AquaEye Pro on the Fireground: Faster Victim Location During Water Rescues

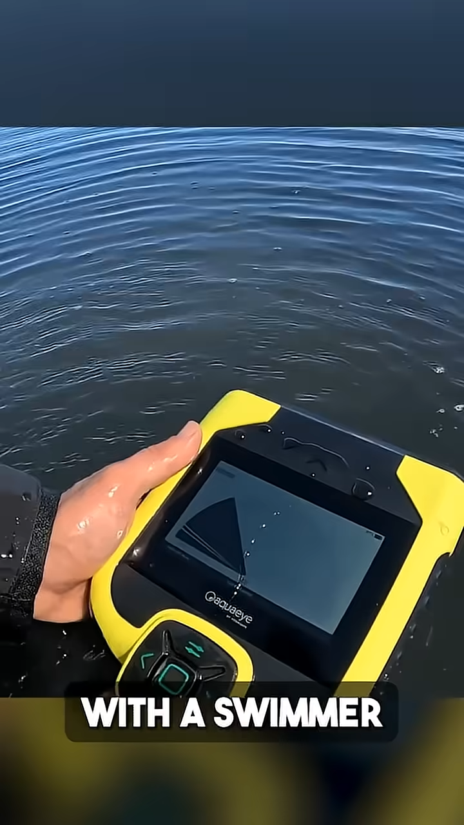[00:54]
You can deploy it from shore, you can deploy it with a swimmer out in the water,